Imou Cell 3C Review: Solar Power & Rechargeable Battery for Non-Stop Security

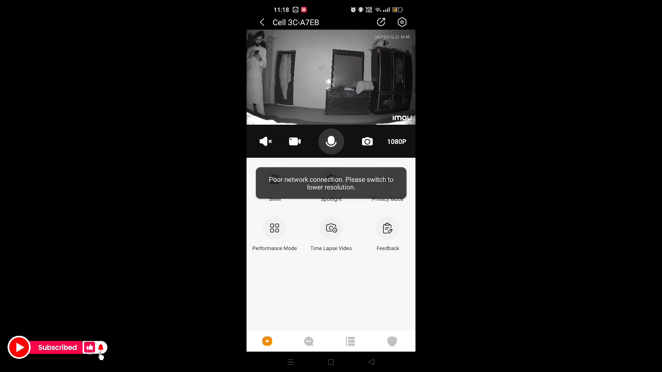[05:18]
یہ خود بہت یہ بلیک ان وائٹ میں ہو گیا ٹھیک ہے اس کا کل نائٹ ویشن کیسا ہے اچھا یہ ابھی ون ایٹی پی پہ